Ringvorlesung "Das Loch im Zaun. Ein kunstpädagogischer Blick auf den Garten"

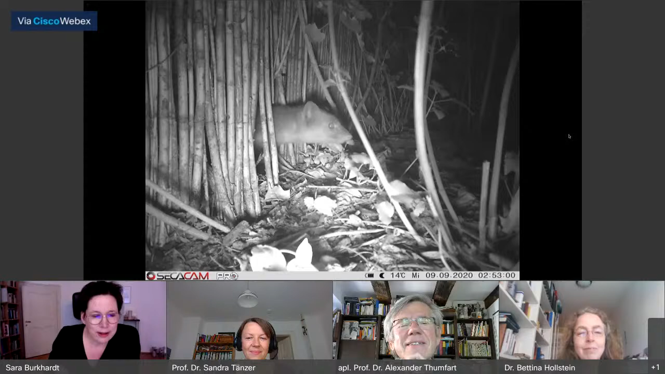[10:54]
für einige Tiere scheint gerade der umgrenzte Garten ein ideales Jagdrevier zu sein, wie für diesen Marder hier. Die Einfassung meines Gartens ist durchlässig, fast weich. Nicht nur oben kommen Samen, Vögel und Insekten über den Zaun. Auch durch das Loch bewegen sich Tiere und Gärtnern mit. Und gerade der Waschbär.